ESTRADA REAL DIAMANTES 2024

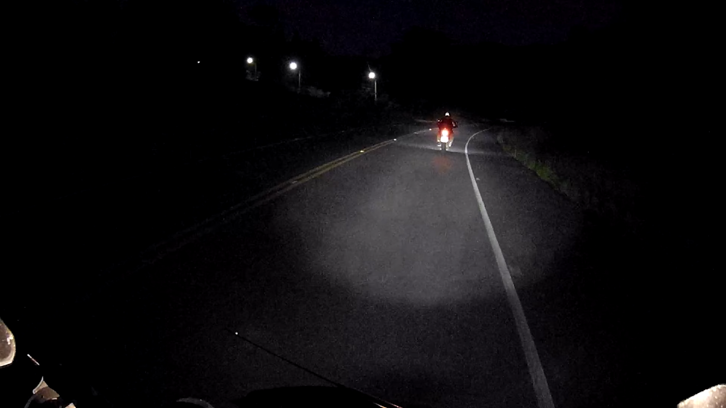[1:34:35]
É um bom farolzinho. O alto dela eu não achei tão forte, mas o baixo ele é bem forte.
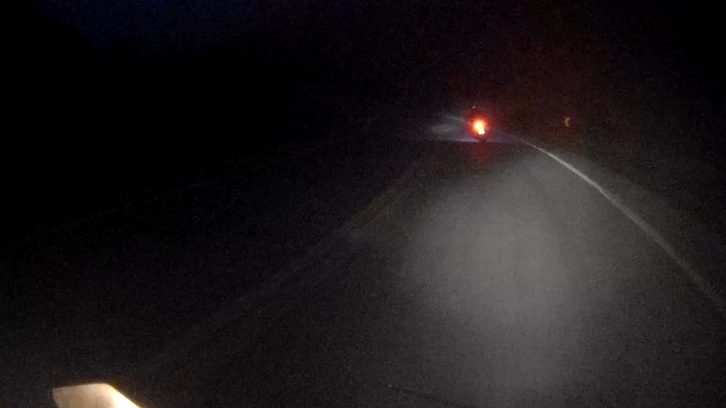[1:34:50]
Olha essa neblina. Você tá louco.